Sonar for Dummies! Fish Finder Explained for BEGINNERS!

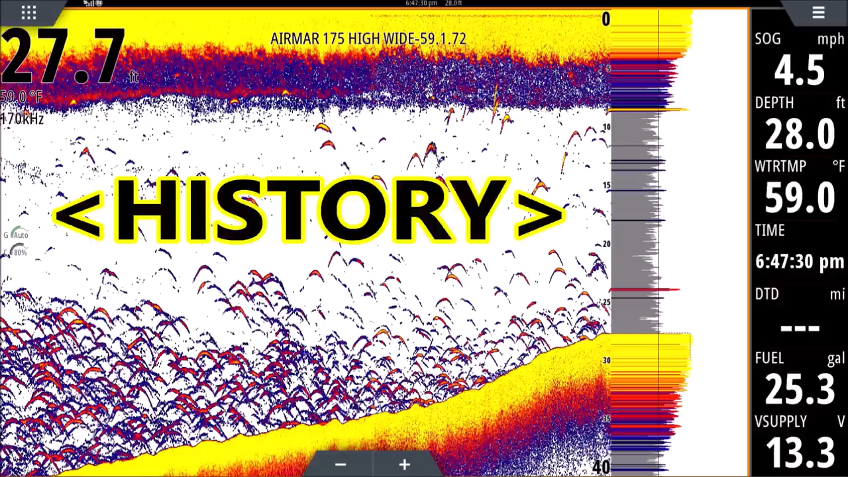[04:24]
On screen: water 59.0°F, speed 4.5 mph
is the weakest and that reddish orange is in between so the transducer tells you what's under the boat right now in that a scope anything to the left of that a scope is a history that's stuff we've already passed by your transducer the way it behaves it shines down like a flashlight would so if you shine a flashlight and you put your hand right up to it you'll see a you know small circle on your hand of light if you look at that same light on a barn door that's maybe 50 feet away it's a
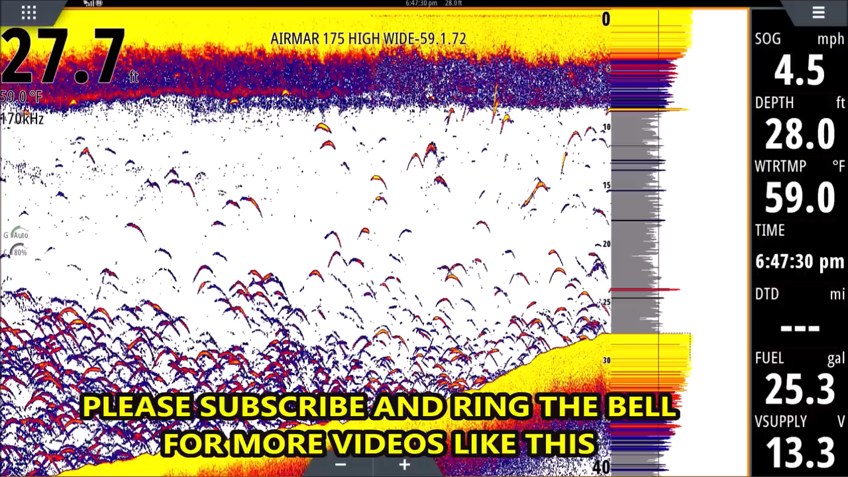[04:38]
On screen: water 59.0°F, speed 4.5 mph
giant circle right well your transducer behaves the same way shines straight down it gets wider as it goes so you may see like even in this shot here you see a lot more fish towards the bottom than the top there might be just as many fish all the way through this water column but because your transducer is so narrow at the top it's not going to have as many returns nothing not as many fish are going to break the beam because the beam is narrower so you got to keep that in mind when you're deeper you are the wider your cone the